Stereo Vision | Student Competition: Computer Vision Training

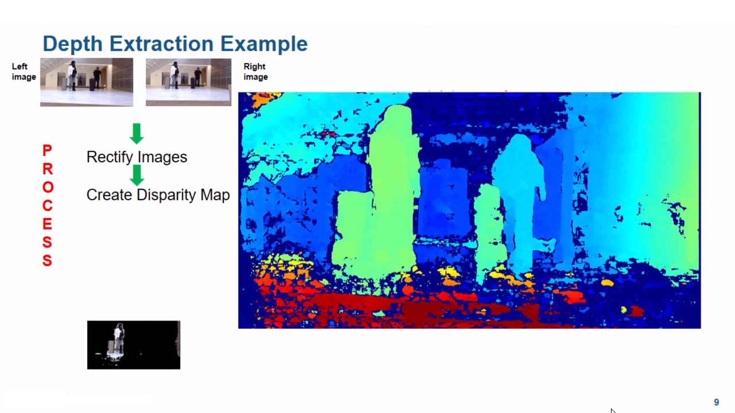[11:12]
to a horizontal or one dimensional search and makes it a lot faster. With the help of the disparity map and the stereo parameters, we can reconstruct a 3D version of the image in a point cloud.
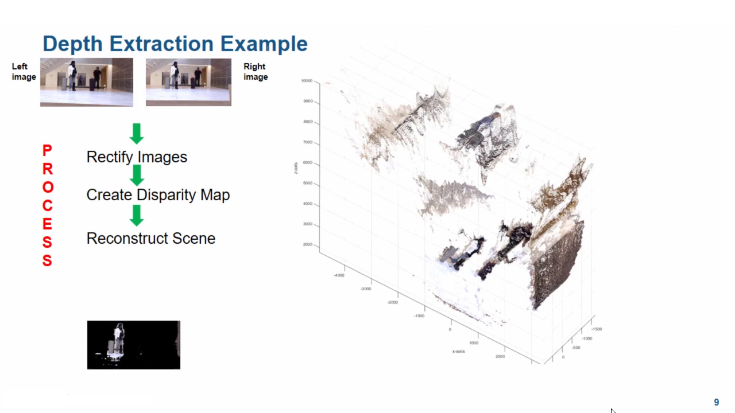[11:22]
We can then index into the depth or z axis of the point cloud to create and apply a mask. All three of these steps need the stereo parameters to be able to accurately do real world measurements.
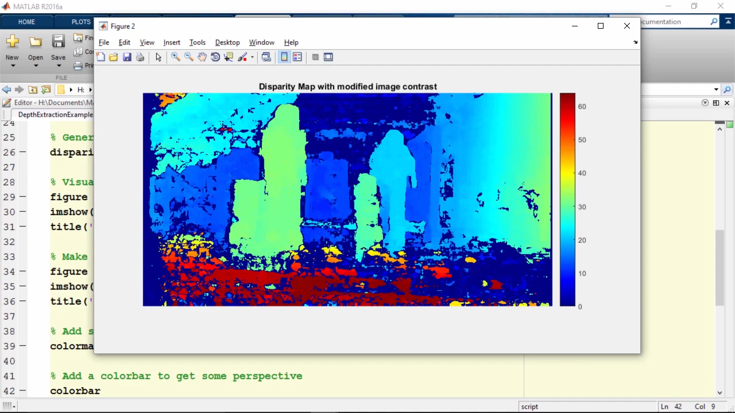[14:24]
As a comparison, to see why we needed to use rectified images to create the disparity map, let's use the unrectified images to create it and visualize it by copying
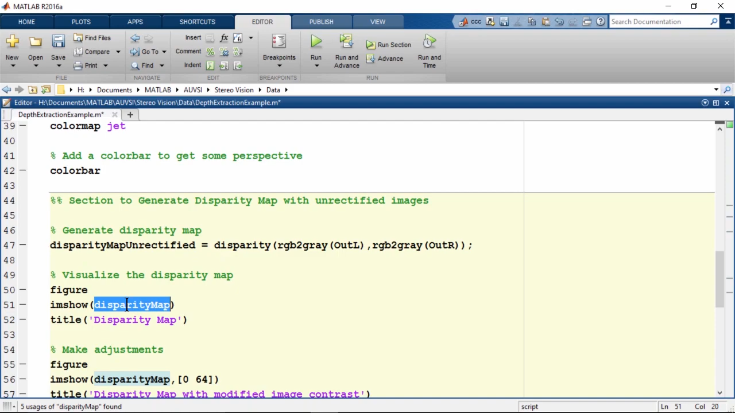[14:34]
the above section and changing the input images to the unrectified ones.
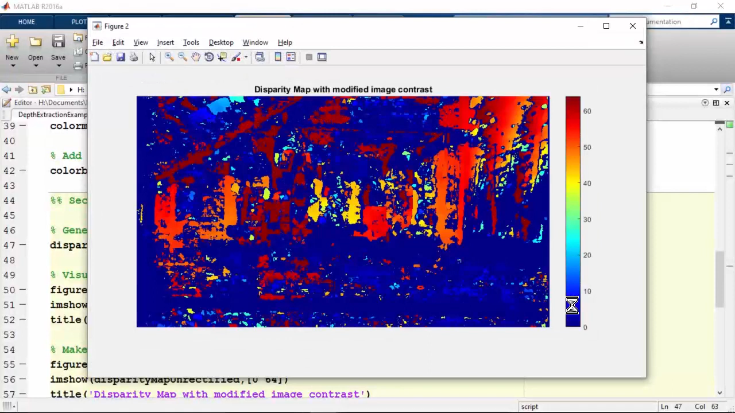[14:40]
Since these images are not horizontally aligned and are still distorted, matching pixels in the left and right images in this case is difficult and doesn't give very meaningful results.
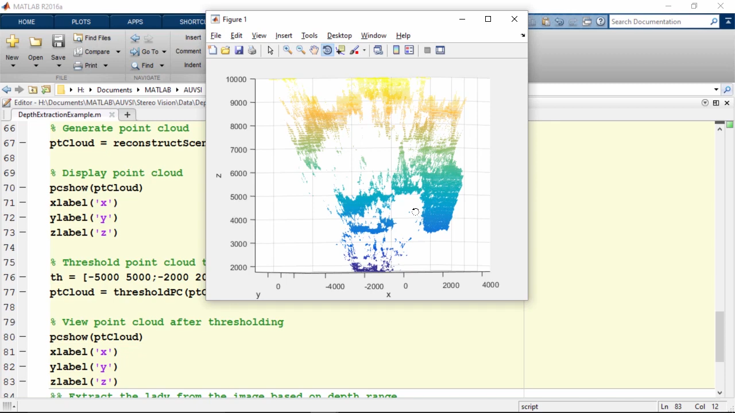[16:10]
This is because it is using the colors from the disparity map and not the colors from the original image. To add color to the point cloud visualization,
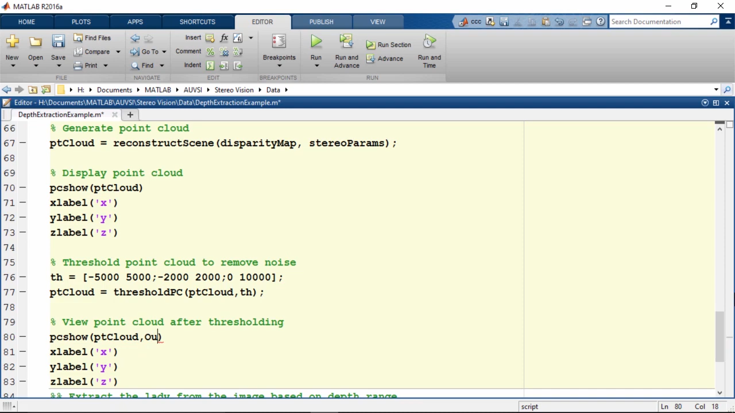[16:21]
we can add one of the rectified images as a second argument to the PCShow function. Let's run this section to see the difference. This looks much better.
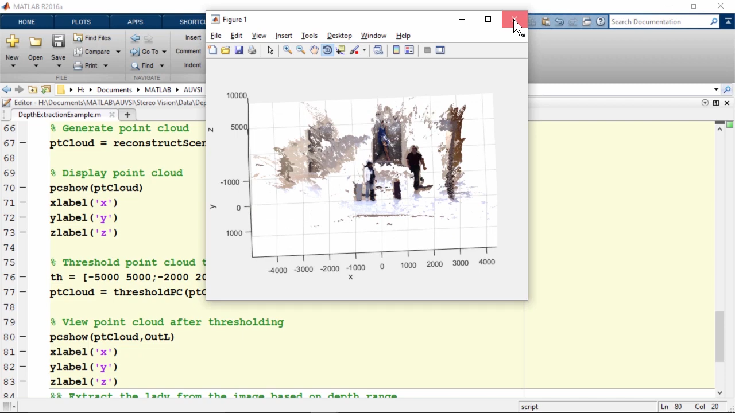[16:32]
Now for the last section, all we have to do is extract the lady from the image based on her depth in the image. Let's run the last section one more time to look at the
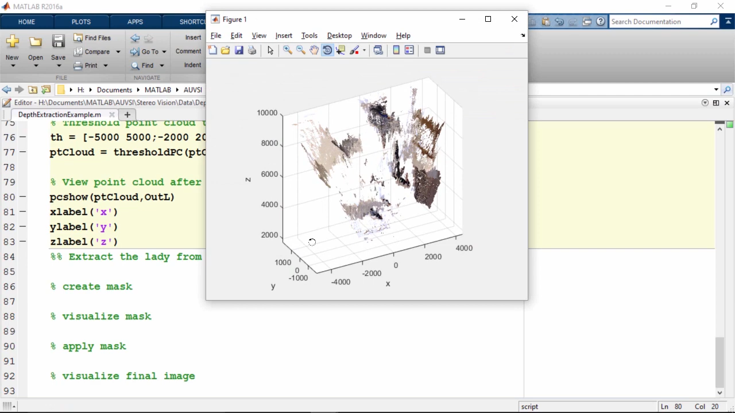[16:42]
Z axis or the depth plane to see where she is located.
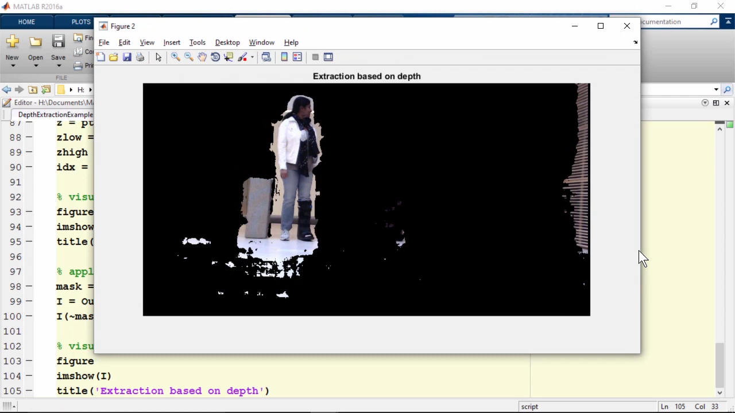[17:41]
So, here is the final image where we have extracted a portion of the stereo image based on depth.
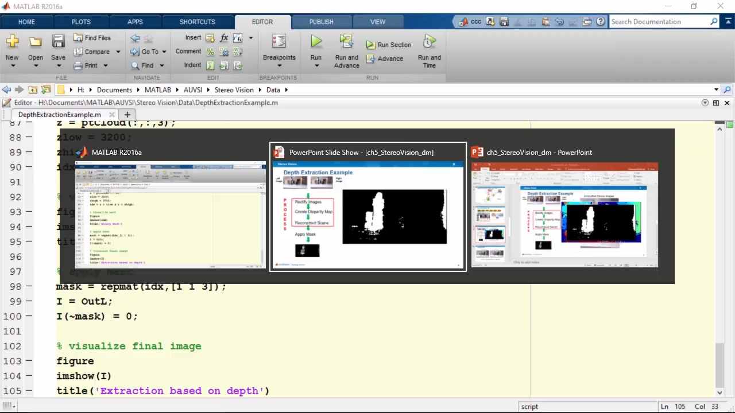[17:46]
Let's go back to the presentation to recap what we did so far. After calibrating our cameras and getting the stereo parameters, we learned how it could be used as an input to the function rectify stereo images to remove distortions and horizontally aligned stereo image pairs.
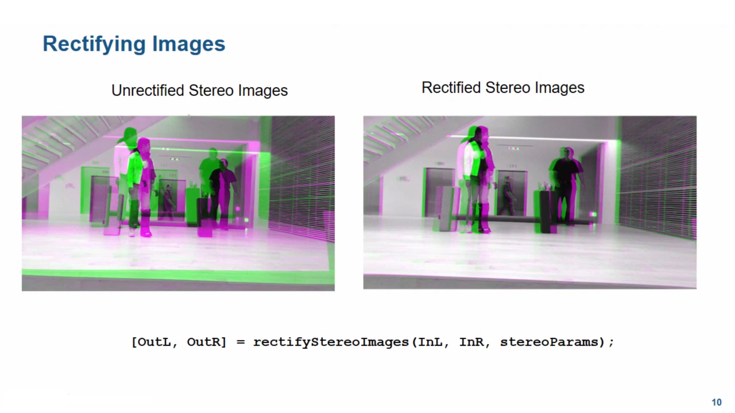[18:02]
This step reduces point correspondences to a one-dimensional or horizontal search and is necessary to create a disparity map. A disparity map matches every pixel in the left-hand image with its corresponding
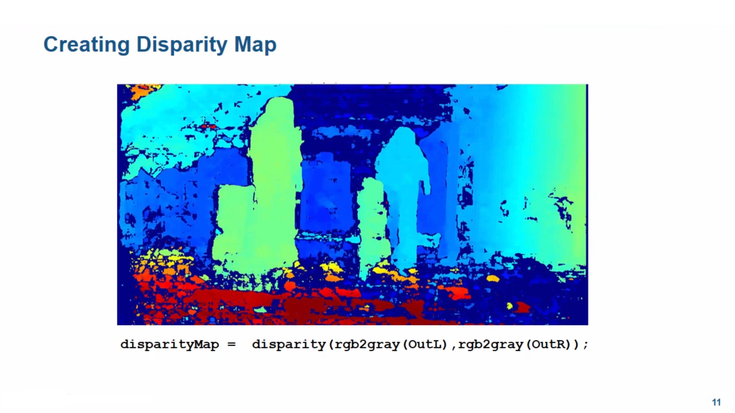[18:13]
pixel in the right-hand image and computes the distance between the pixel values. We created a disparity map from the two rectified images using the disparity function in MATLAB.
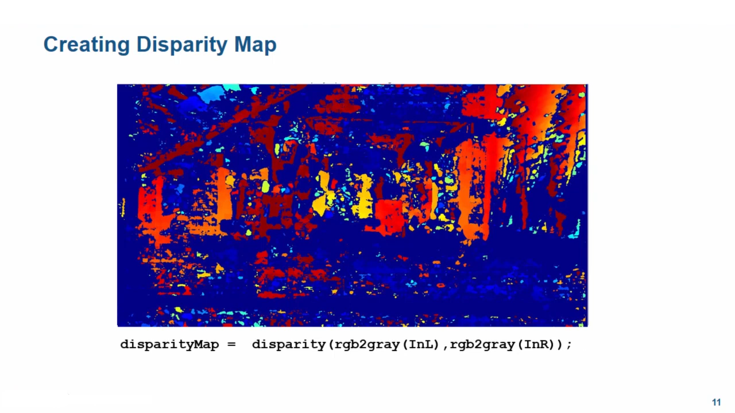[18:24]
We also saw that unless the two input images were rectified, the results from the disparity function did not give meaningful results. We were then able to generate a point cloud using the reconstruct scene function which uses the disparity map and the stereo parameters to estimate the exact depth for each image point in the rectified
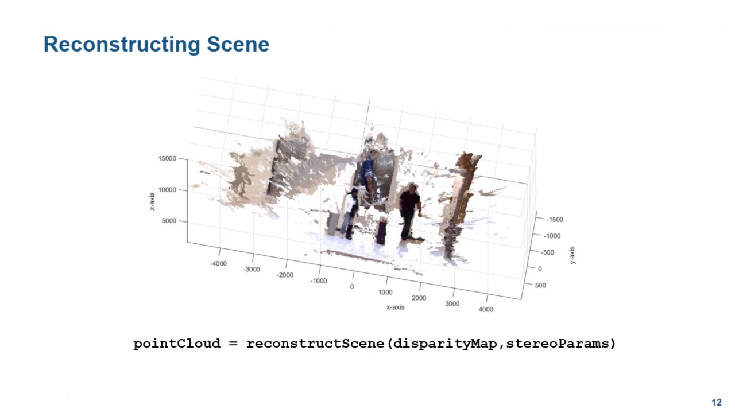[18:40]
image and returns an array of 3D world point coordinates that reconstruct a scene. Once we had the point cloud,